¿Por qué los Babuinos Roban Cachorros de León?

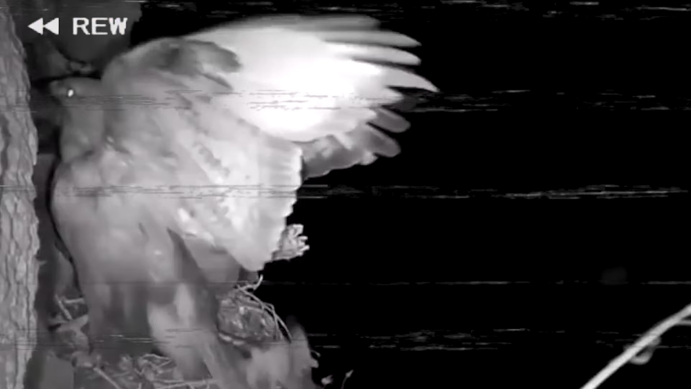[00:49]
Sí, un búho acaba de sacar un busardo de su nido y no le importa nada en absoluto. Voy a retroceder. Mirad, no es un pájaro, es una especie de ninja con alas. Y hay muchos casos así.
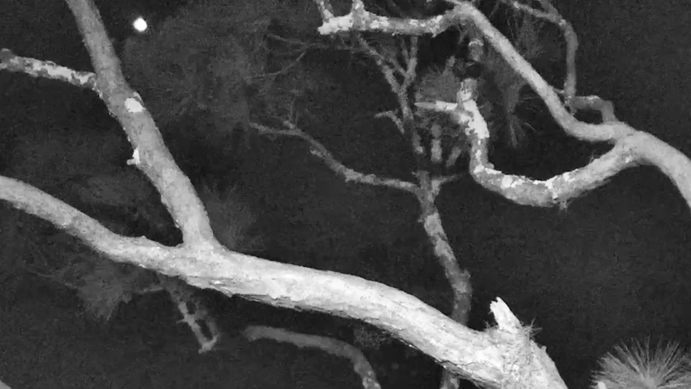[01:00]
Durante las horas de luz, algún águila cenará con gusto un búho su polluelo si los ve. Pero cuando el sol se hunde en el horizonte, viene la hora de los búhos.
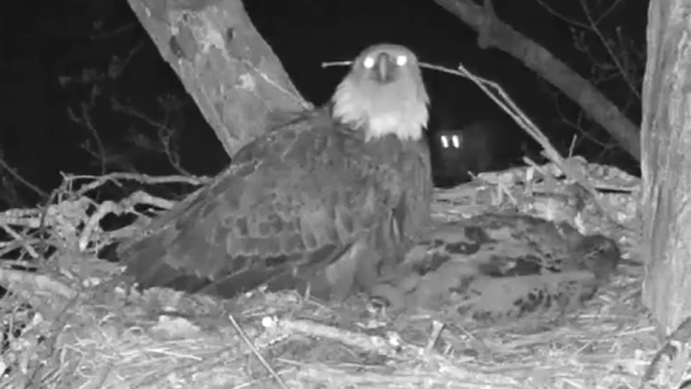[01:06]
Son auténticas máquinas de matar, se lo comen todo. Hasta otros depredadores, reptiles e incluso mofetas.
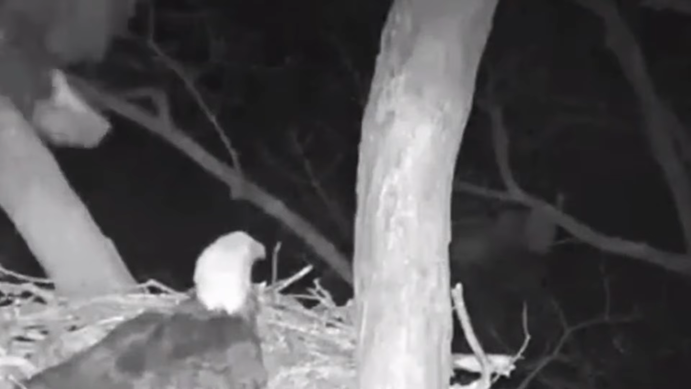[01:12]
¿Por qué no comer un águila? Aunque la presa sea muchas veces más grande, eso no significa que los búhos no lo intenten.